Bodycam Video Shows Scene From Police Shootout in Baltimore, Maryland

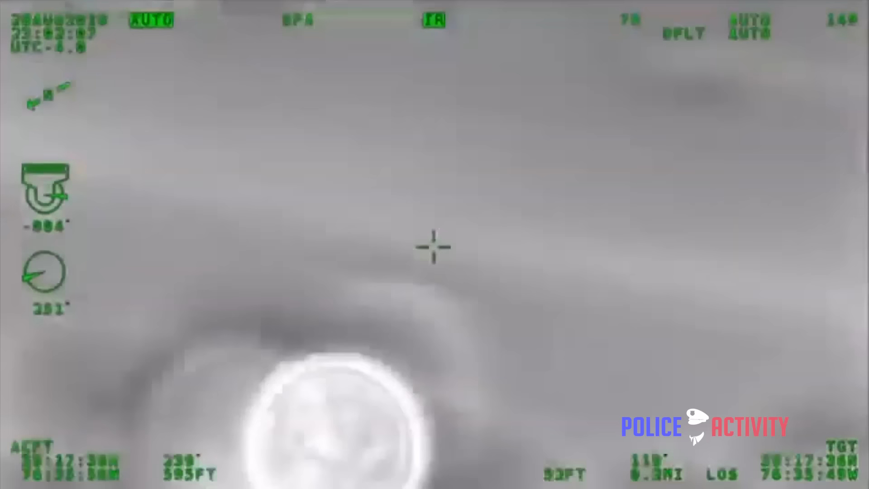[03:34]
He's getting out of the car. He's getting out of the car.
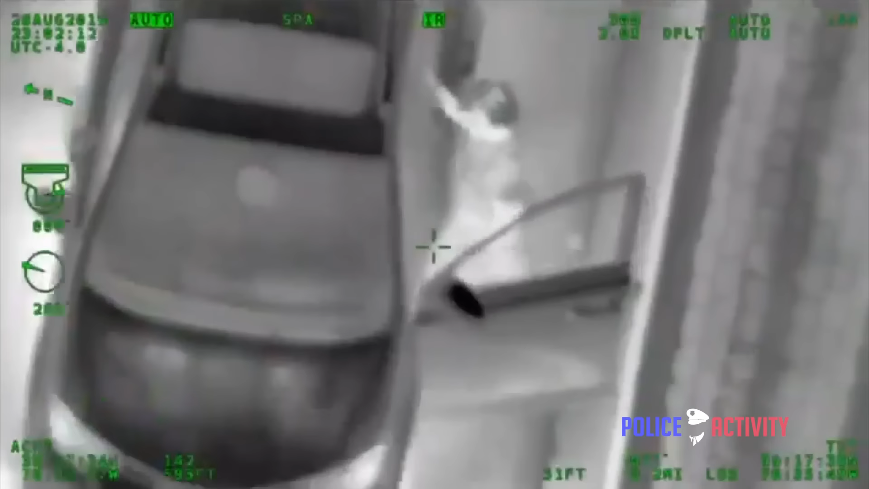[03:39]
He's back in the car.
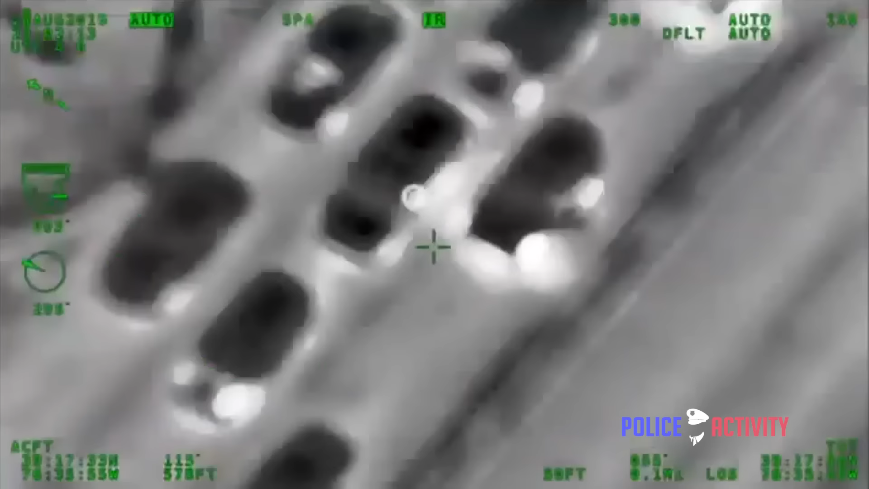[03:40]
Come on, man. Block it. Block it.
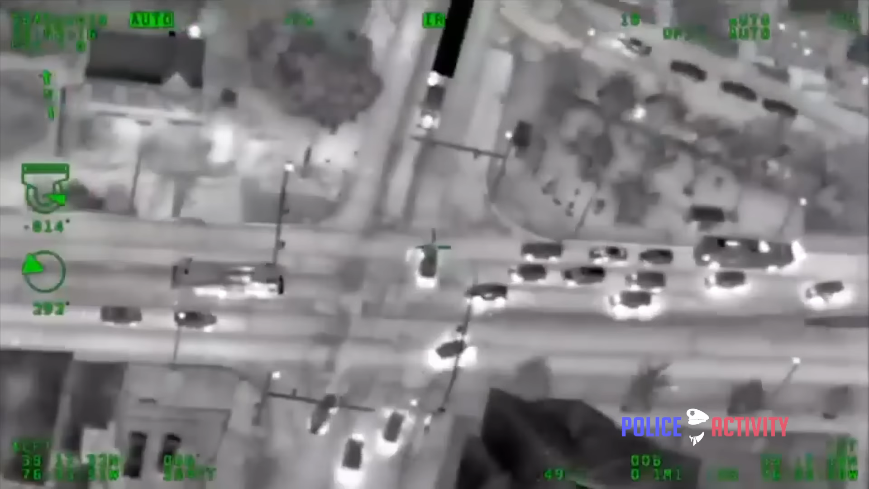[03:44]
Guys, you got to block him in. He's turning left. He's going southbound on Caroline.
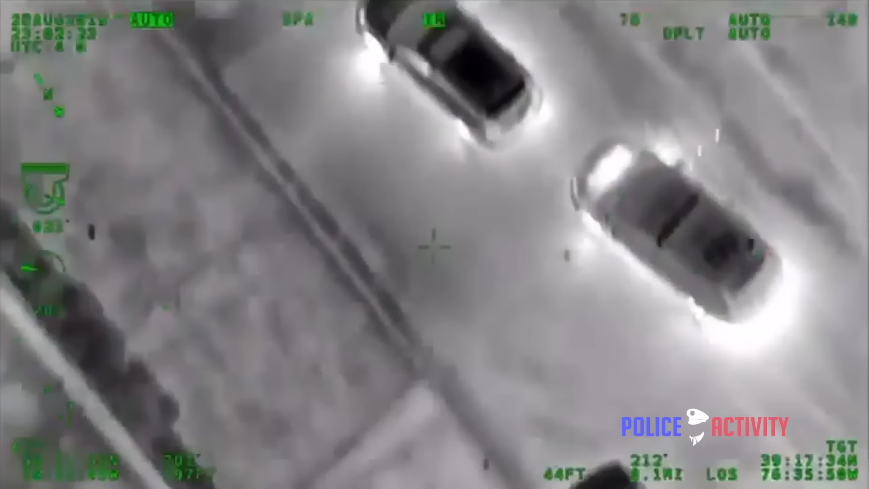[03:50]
He's looks like he wants to bail, guys. He looks like he wants to bail. Southbound Caroline.
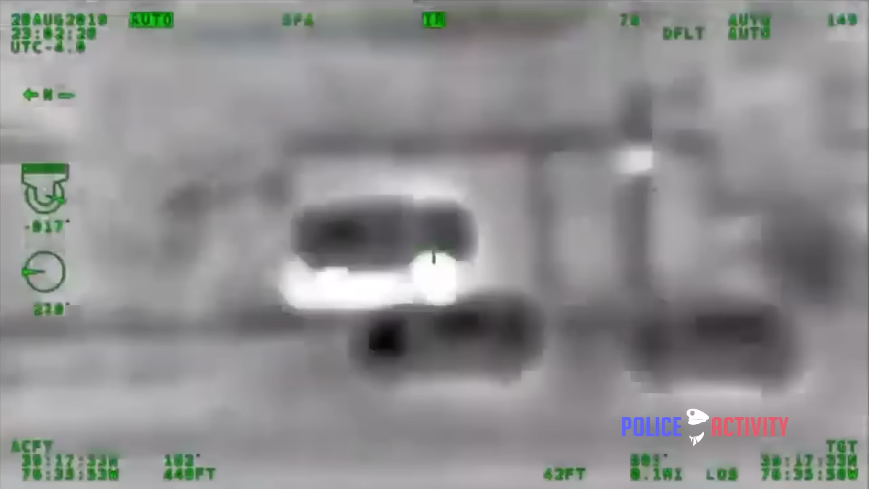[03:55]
Caroline and Fairmount. He's up on the sidewalk. All right, guys. He hit a tree.
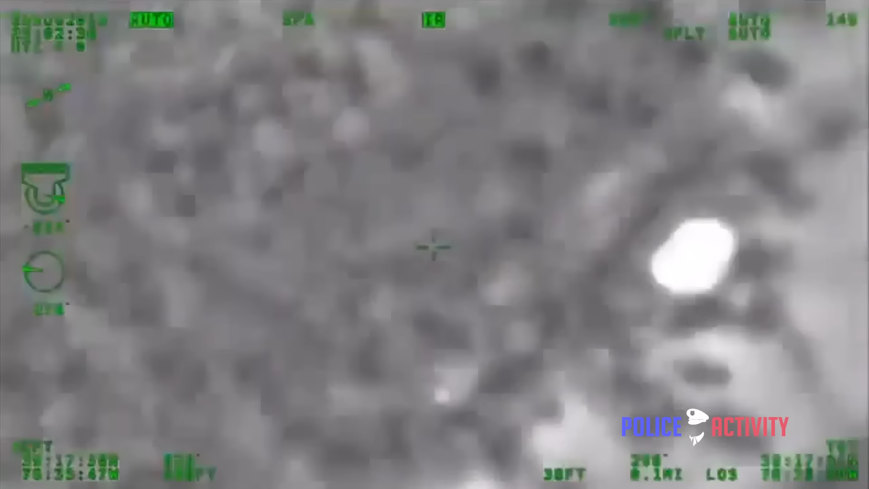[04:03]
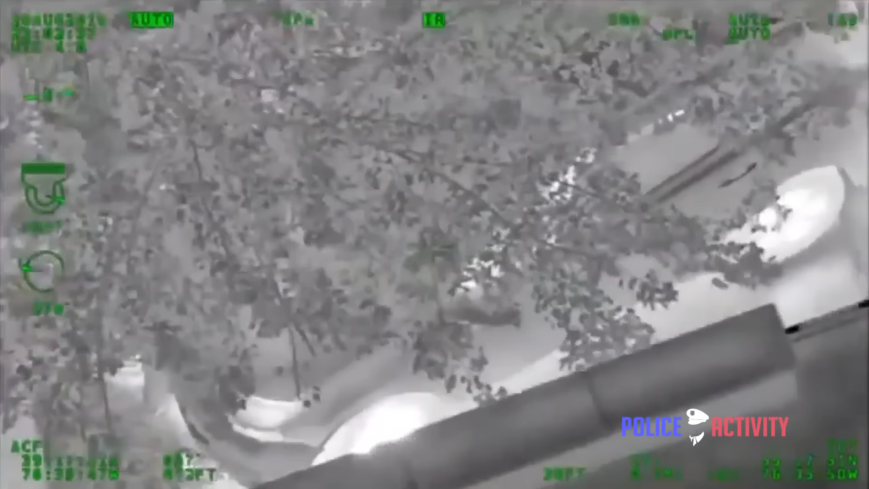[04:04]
Get up on him, get up on him. He's shooting, he's pointing a gun, he's pointing a gun. Guys, he's pointing a gun. They're shooting. Shots fired. Let's drop a 13. Fairmount and Caroline, drop a 13.
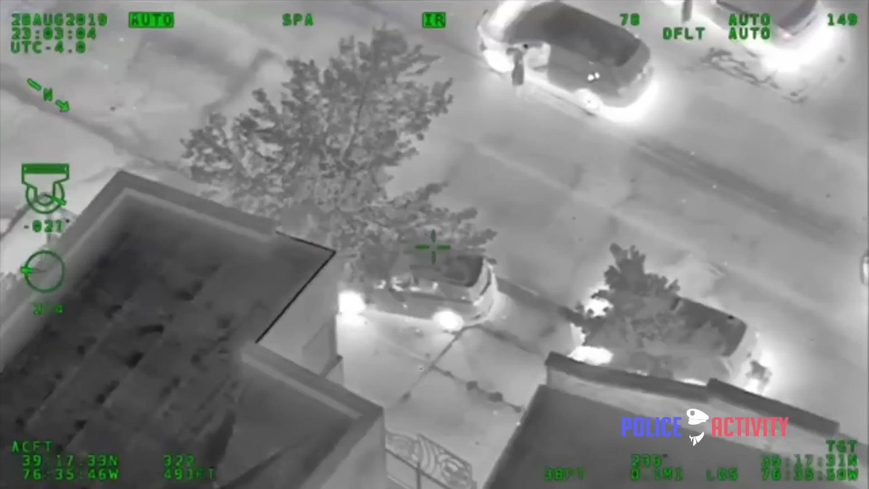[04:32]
Signal 13, George 394, shots fired. Fairmount, Caroline, signal 13, shots fired. Fairmount, Caroline. Hey, good.
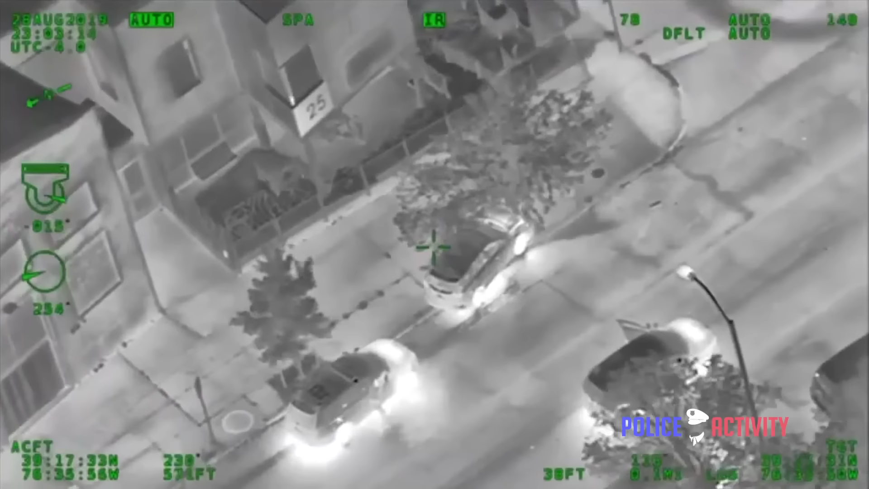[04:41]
Signal 13, shots fired. Fairmount and Caroline, Central District. Nine on here, can you hear me? I got one officer shot in the leg. out of Carolina.
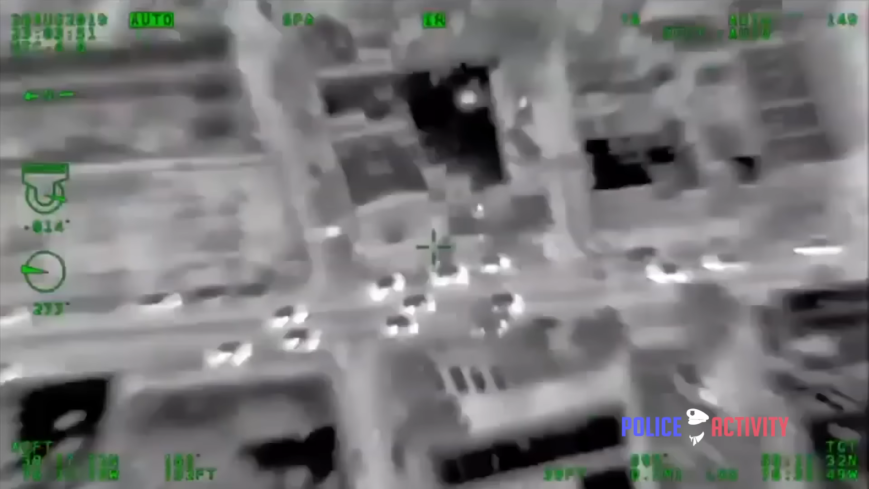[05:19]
Fox, you got a fire truck right up on right up the block from you.